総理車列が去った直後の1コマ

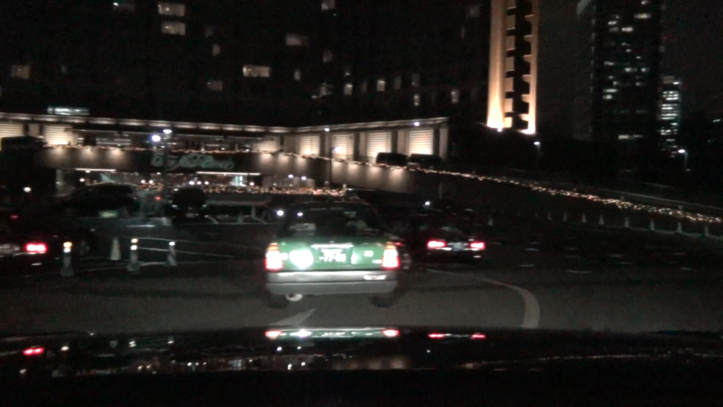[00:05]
今ちょうど入った。とかすげえ、おい、なんだお前、車超いっぱいいんぞ、今日。